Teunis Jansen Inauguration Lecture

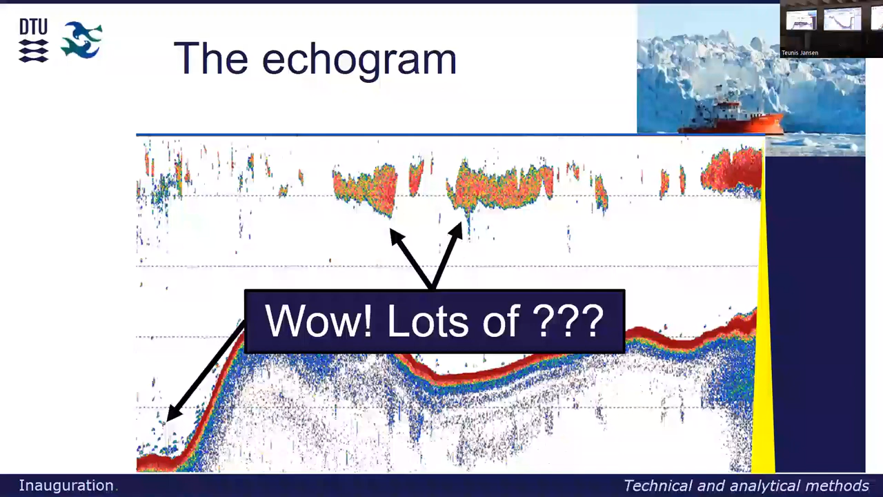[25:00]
And I should remember to say that the first one to see a Greenlandic shark, there's a surprise. But let's see how it goes. So, how do we find out what it actually is? Well, first of all, we can use the backscattering properties of the targets.
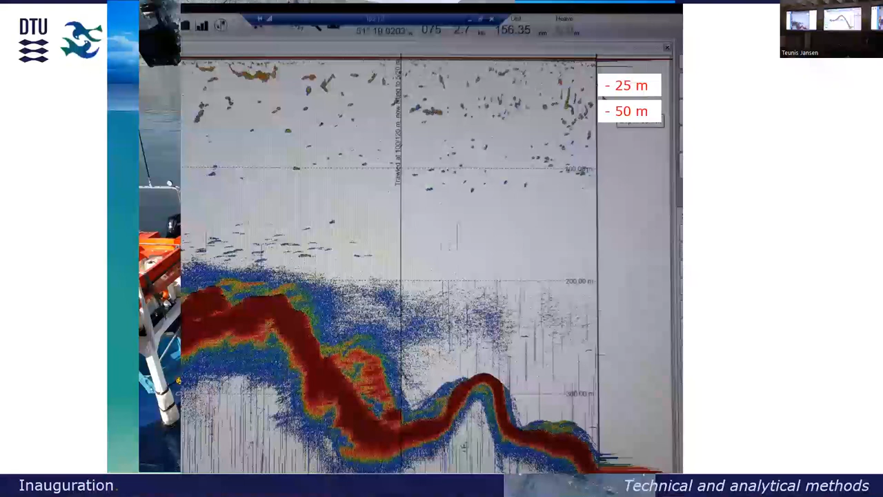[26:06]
We look at the echo sounder. Which steps do we want to fish in?
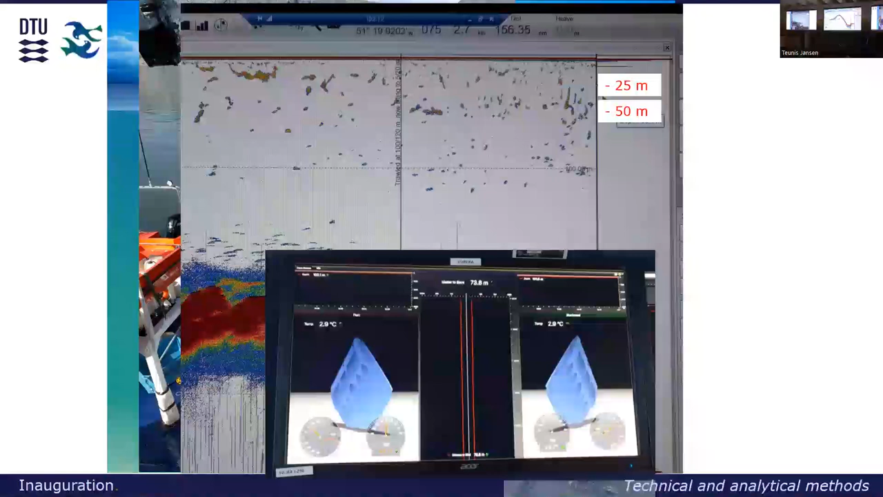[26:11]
And we monitor the trawl with the trawl sensor. So, you can see how deep it goes. We can adjust the speed of the vessel to match it. And we monitor the trawl eye, which is the echo sounder, which is in the trawl opening. And we can then see some of these schools are actually coming into the trawl now.
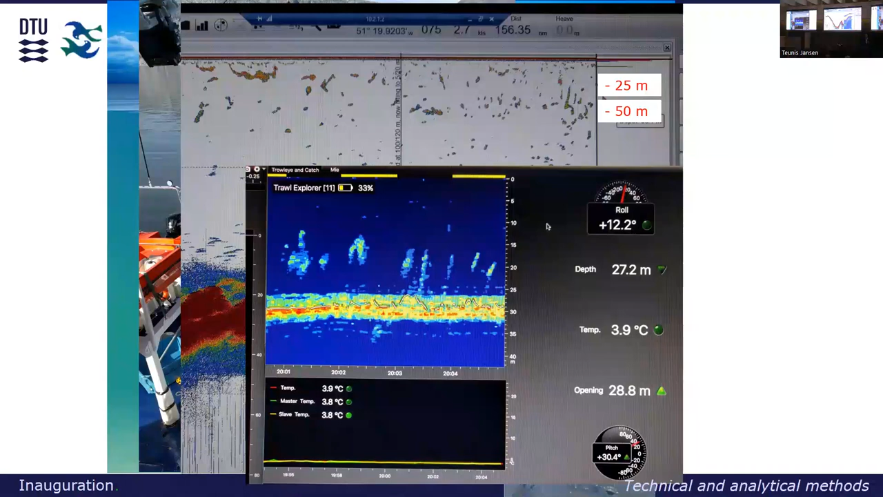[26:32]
On screen: water 3.9°C
And after a while, we are happy that we think we have our sample.
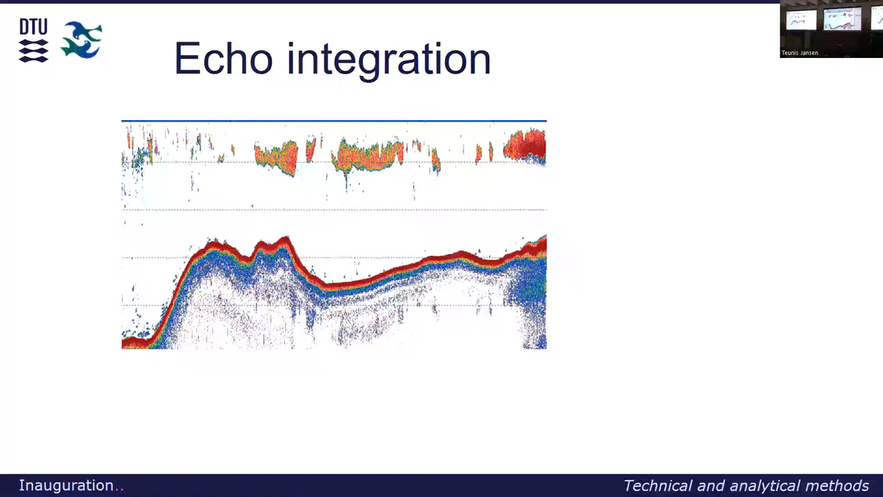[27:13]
So, we can have a stock estimate ready when we come ashore. We apply echo integration.